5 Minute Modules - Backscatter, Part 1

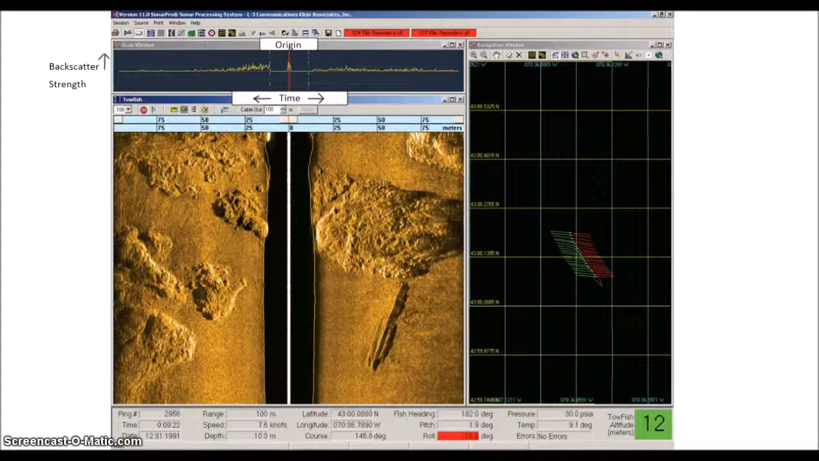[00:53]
On screen: speed 7.6 kn
The backscattered acoustic energy is then drawn as a grayscale or colored image where each line in the image is a ping, and the lights and darks in the image are the backscatter's strength. But because side-scan does not contain location information, there is limited post-processing that can be done to make the backscatter into other products than the simple image.